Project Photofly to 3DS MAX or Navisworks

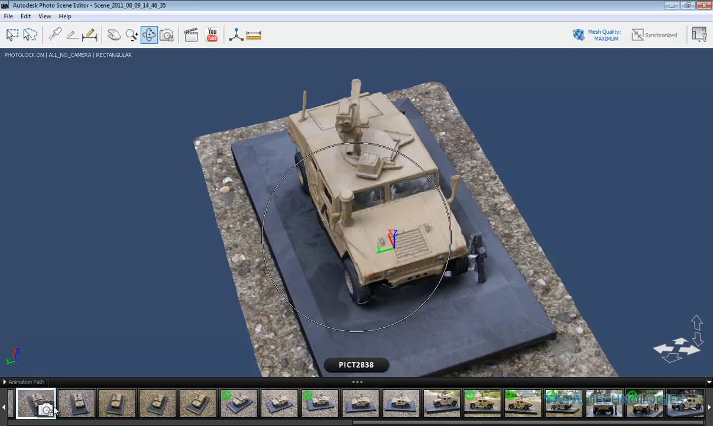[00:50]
and you can see I've got a bunch of them here that I can go ahead and select to kind of document a model or an object.
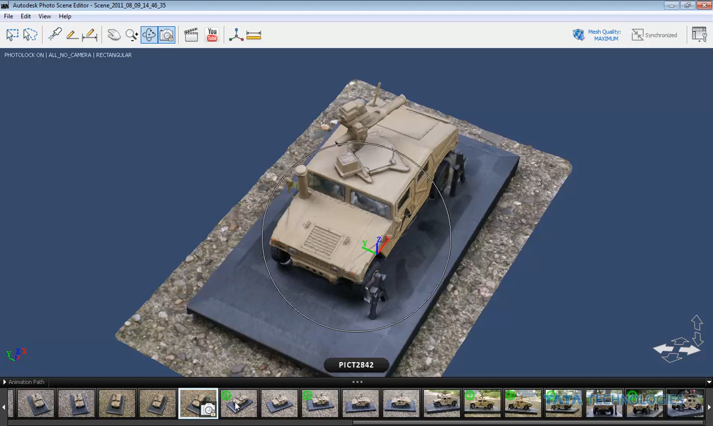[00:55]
These are essentially the photos from different perspectives and so on.
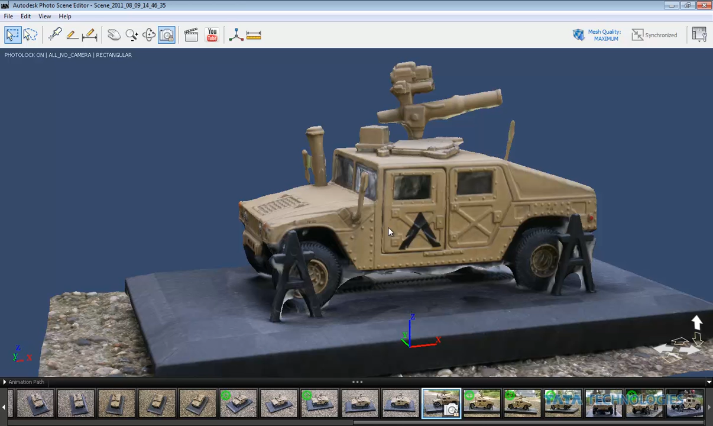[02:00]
So just go ahead and we'll rotate that around a little bit just so you can get an idea of what that looks like.
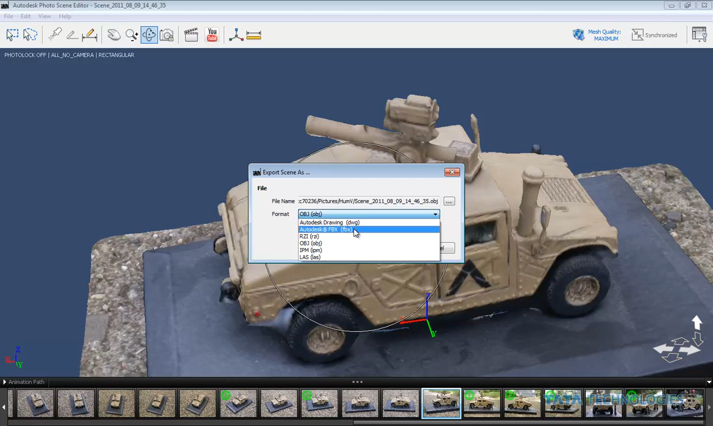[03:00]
The two I found most useful were the OBJ. I used that to bring this into 3D Studio Max. And the FBX, which I used to bring into Navisworks, part of Autodesk's factory design suite. So let's take a peek at those.
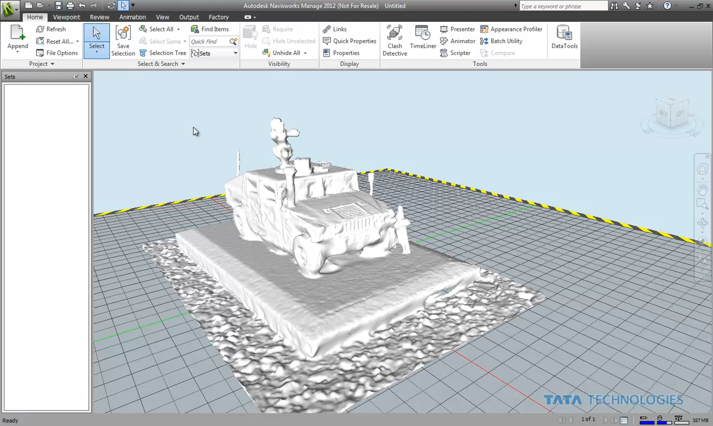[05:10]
Another aspect of Navisworks would be to import essentially point clouds from laser data scans, which essentially is giving you information very similar to the photo scene editor. It might just be a little bit more accurate in that case, though. But as far as quickly and cheaply getting a rough estimation of a space or an object,